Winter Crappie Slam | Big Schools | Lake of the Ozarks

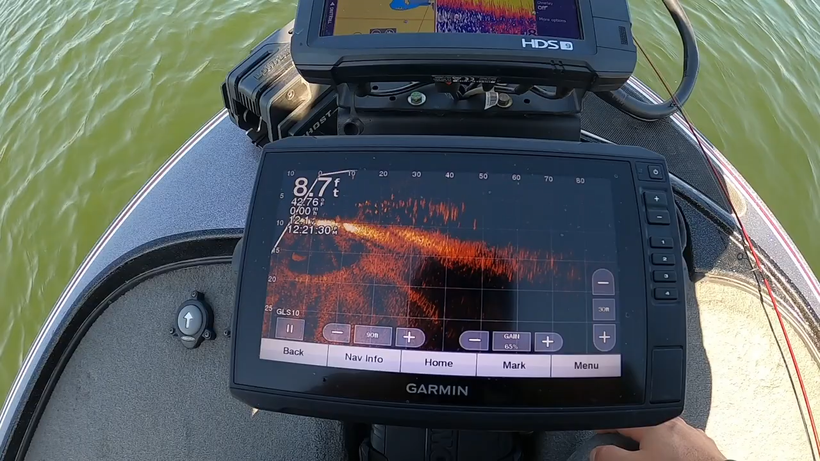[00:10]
On screen: depth 8.7 ft
this is what the schools look like today and uh they've been really
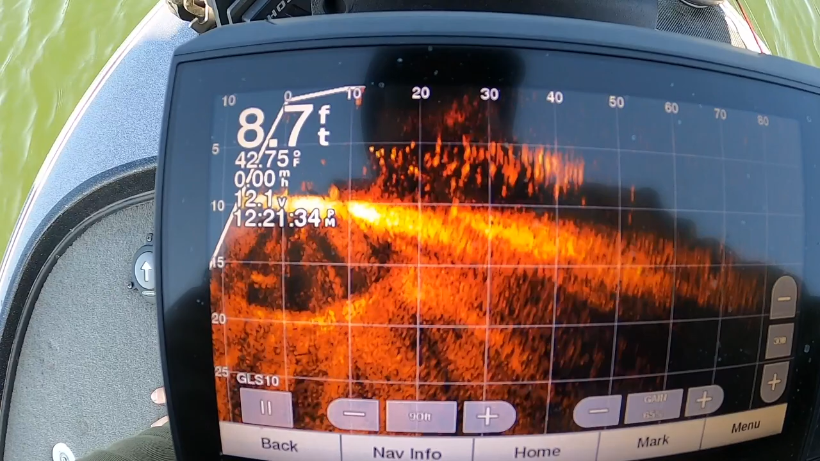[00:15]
On screen: depth 8.7 ft, water 42.75°F
not too hard they've been moving a little bit we have clear conditions but you can literally just
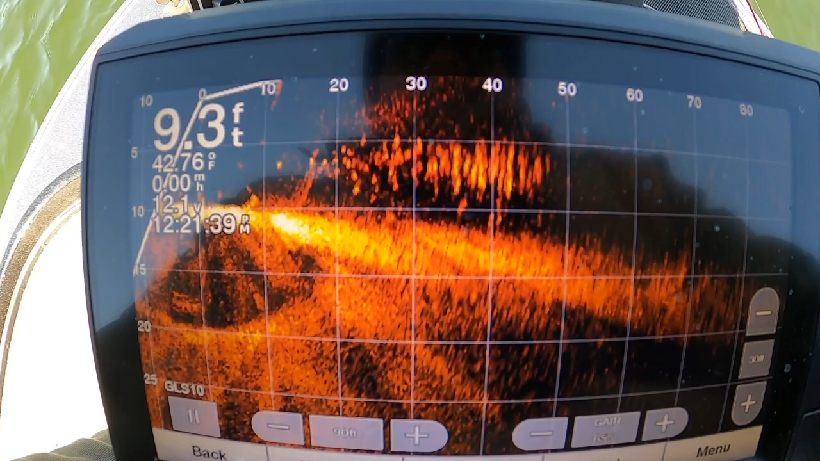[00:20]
On screen: depth 9.3 ft, water 42.76°F
get up on these things pretty close 30 40 feet about the sweet spot catch a couple and you got to move on to the next one because the school kind of breaks up i can dial it in okay they moved to the lap